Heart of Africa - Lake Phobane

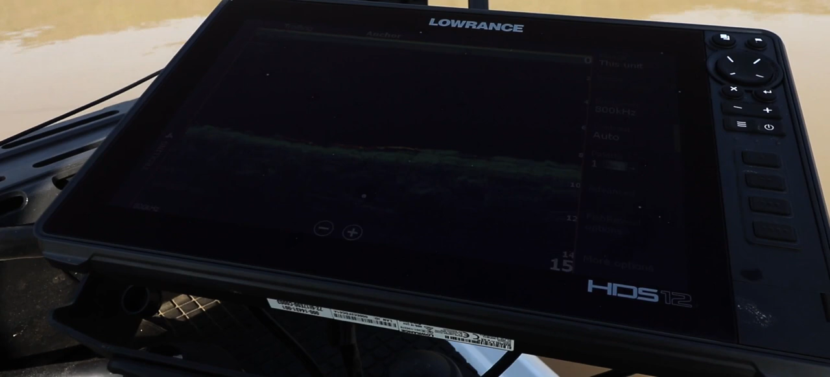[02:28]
sitting just off in slightly deeper water, about 16 foot.